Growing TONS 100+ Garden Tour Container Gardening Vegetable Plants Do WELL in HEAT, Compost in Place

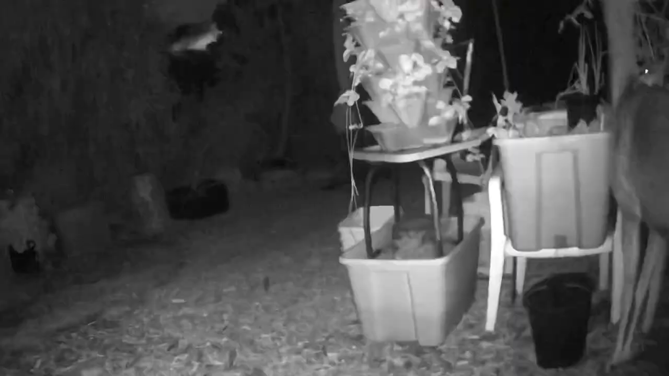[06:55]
The tomato plant that the deer chew on. I'm just starting to get some cucumbers in here.
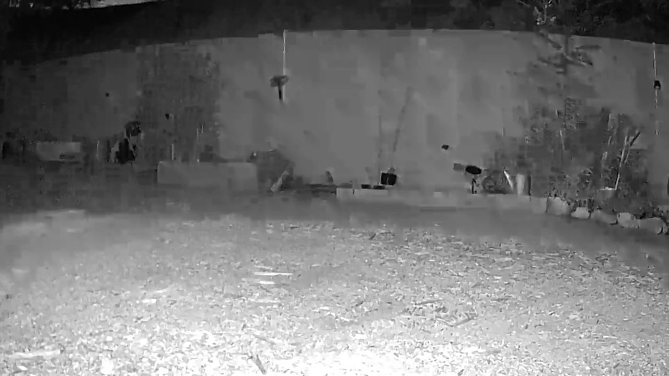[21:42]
And it was an owl sitting and you can't really see too much except for the big eyes. And it was sitting there and then it flew off and then the skunks and the coyote.